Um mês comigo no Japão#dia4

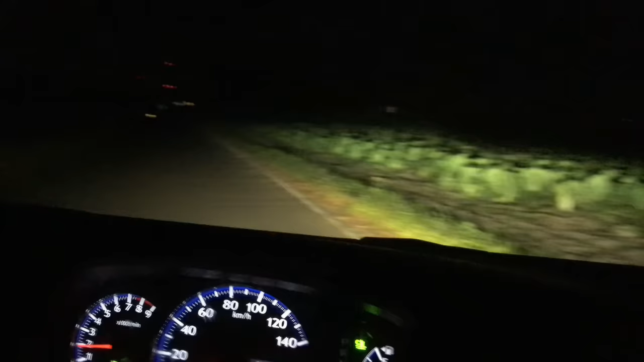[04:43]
Ela podia tirar logo a carta dela, né? Olha como fica escuro aqui, ó. Se eu apago o farol, não vê nada aqui nas ruas do Japão.
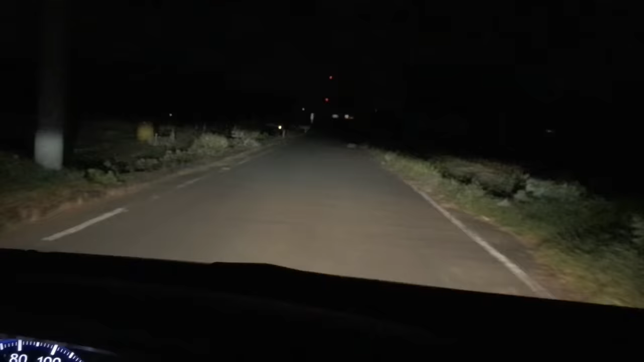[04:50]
Vamos lá buscar.
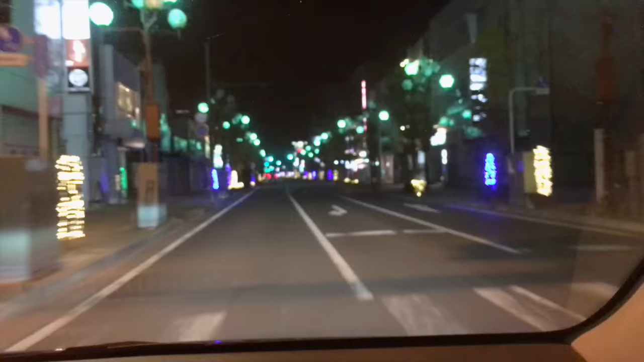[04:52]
Decoração de Natal daqui, ó. Aqui, tamo no centro. Tipo, eu moro no interior. Tamo no centro do interior. Minhas decoradas assim, ó. Um país que não comemora Natal, até que o pessoal tá se escutando.